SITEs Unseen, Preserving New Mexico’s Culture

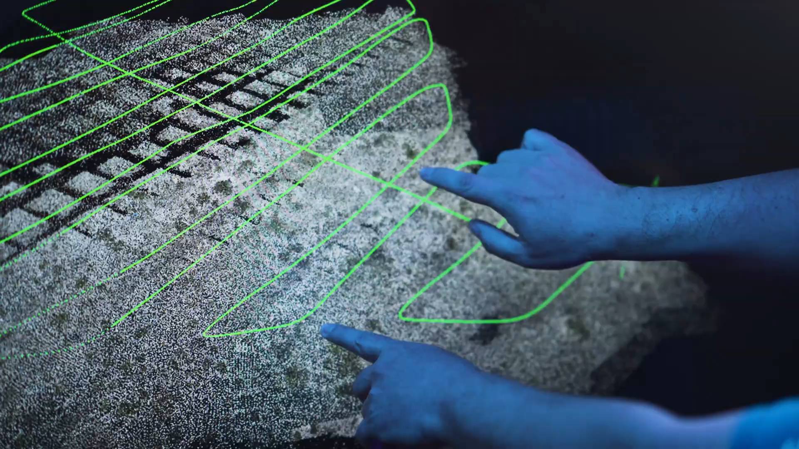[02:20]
They then pulled the data from those scans and created point clouds as well as a 3D model of the site.